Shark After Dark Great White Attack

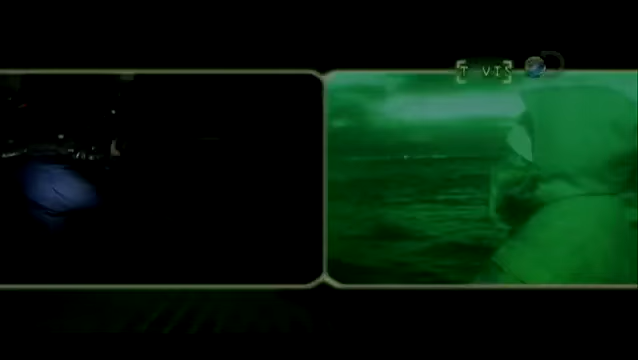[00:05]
This is cool because I can see you as plain as day you're actually very bright but it's
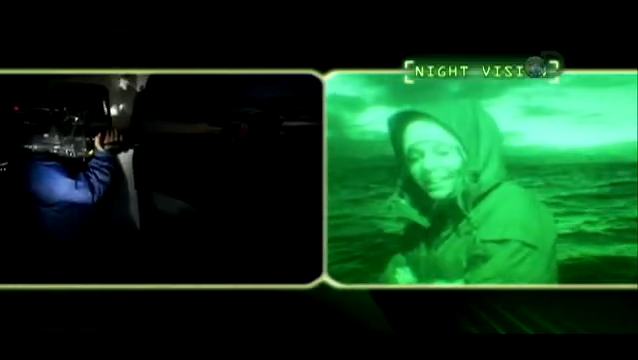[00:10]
pitch black I think you're a little green then
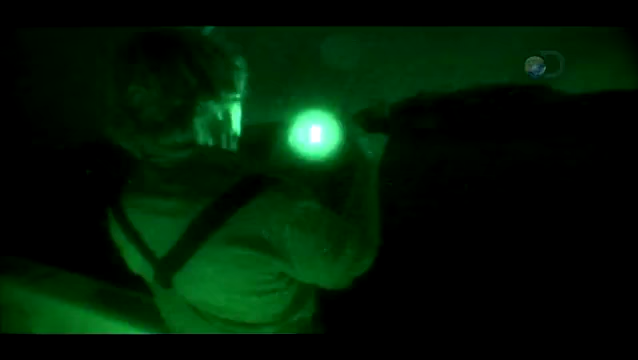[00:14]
the thermal
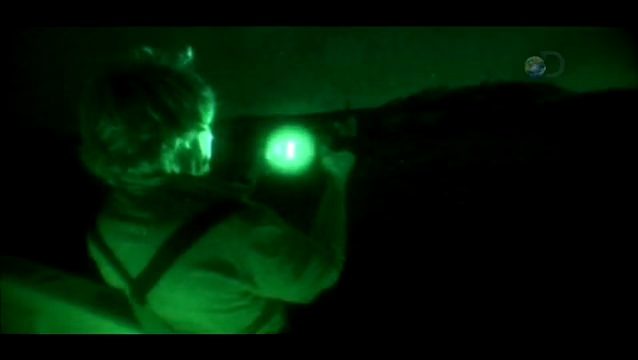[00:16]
camera sees the heat signatures of thousands of seals preparing to leave the island
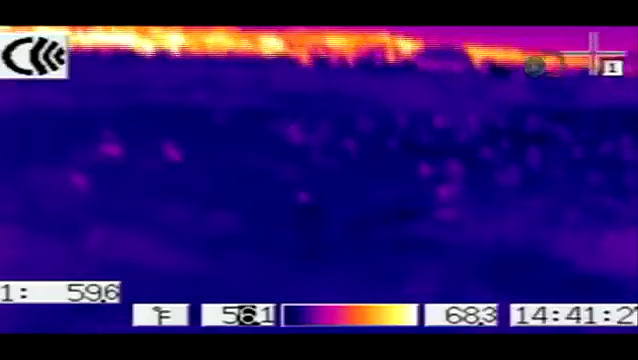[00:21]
look
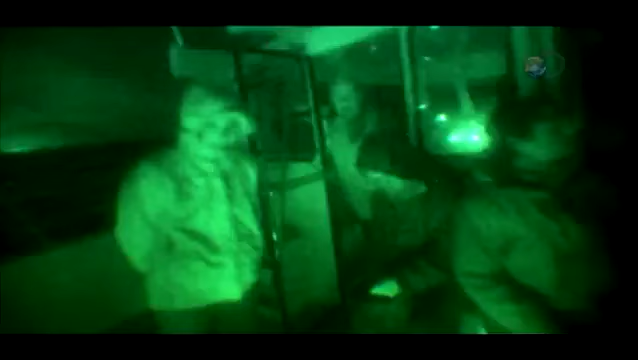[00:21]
at the heat in the middle that there's a group of seals right there they're
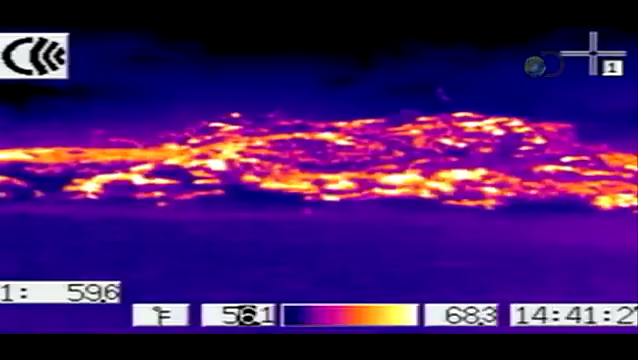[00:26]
giving off a lot of heat everywhere I pointed the camera there were seals white
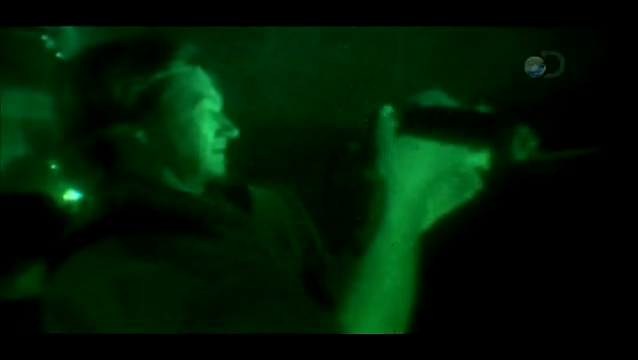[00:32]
yellow and orange dots
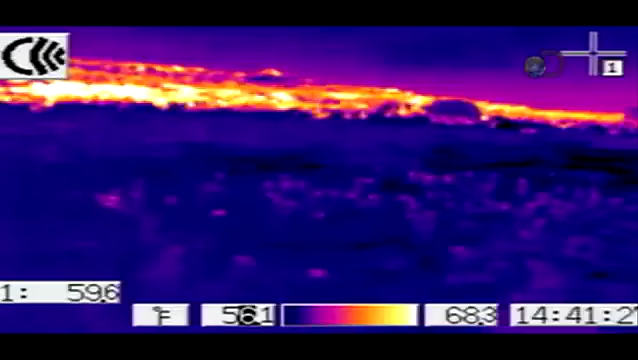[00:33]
On screen: scale top 68.3°F
all leaving the island at night probably hoping to avoid
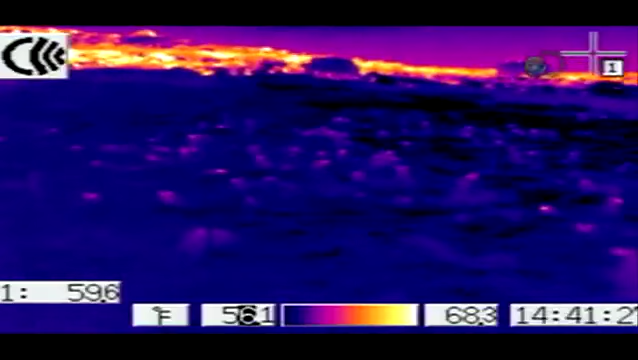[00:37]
sharks but on the other hand I think the sharks might be wise to this tonight I think we're gonna find
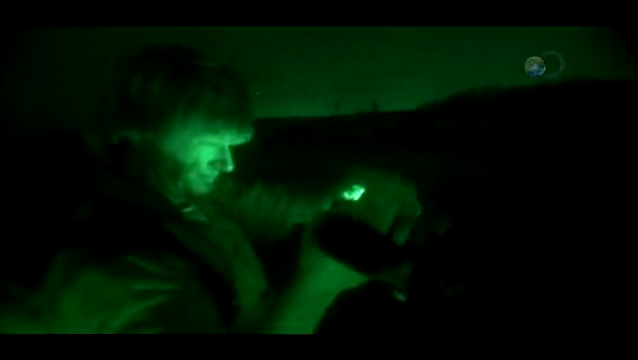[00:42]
out what's really going on
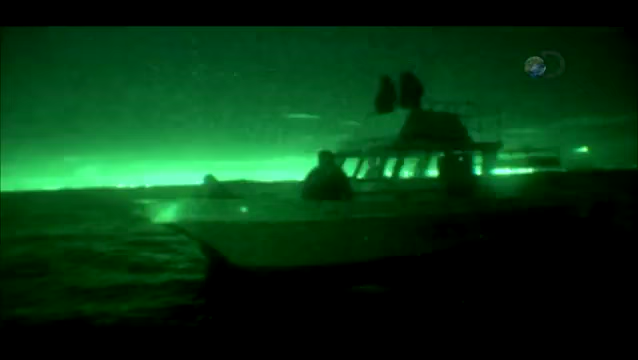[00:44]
now that the thermal camera has detected hordes
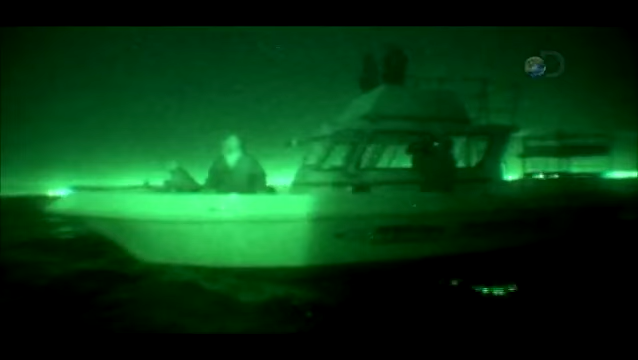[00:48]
of departing seals Jeff switches back to night vision to follow individuals
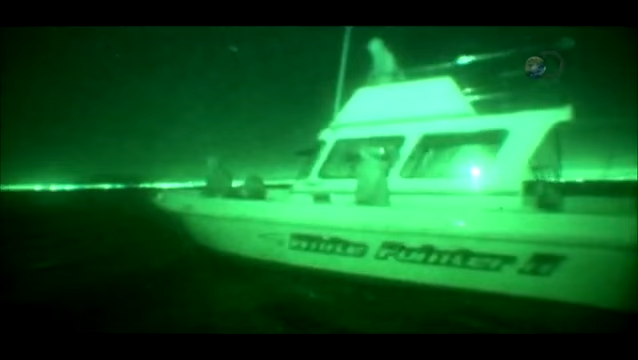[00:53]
that may be targets for attack the
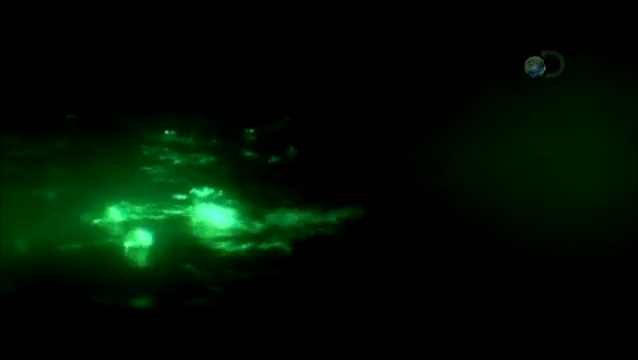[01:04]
thousands of pairs of seal eyes looking at us
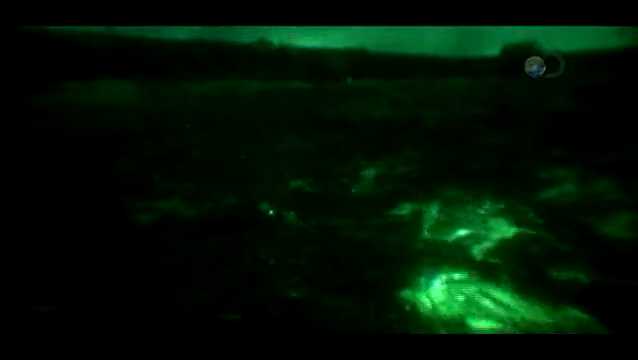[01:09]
I felt that if a shark were to attack I would have a really great shot I don't see them
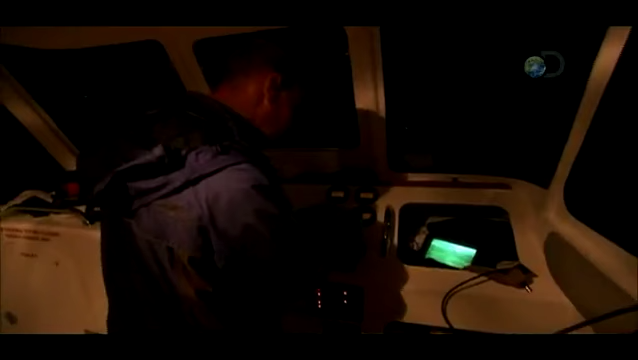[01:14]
steering the boat in darkness Chris uses a video feed from Jeff's camera
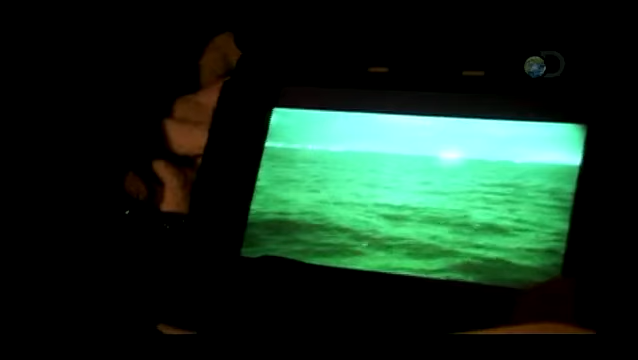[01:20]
to follow outbound seals I'll tell you what if you'd got a predation
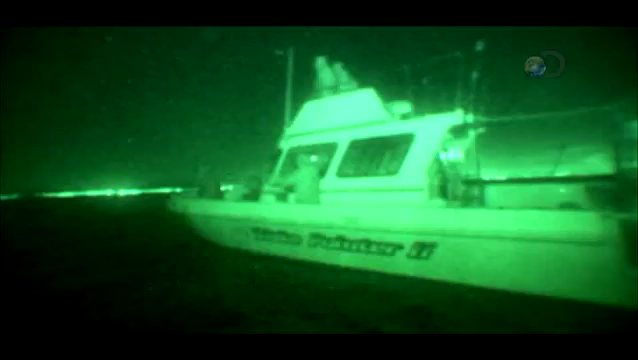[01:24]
you'd see it as clear as daylight we've
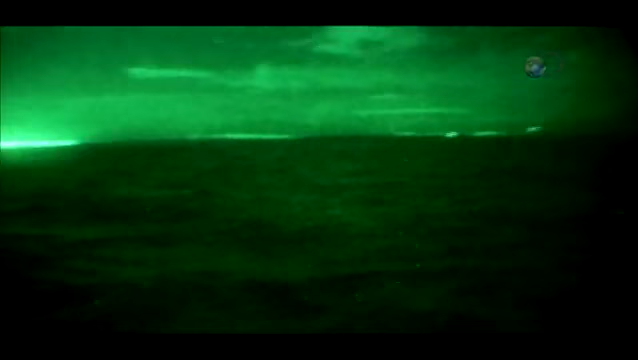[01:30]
got an incoming seal here about 50 meters off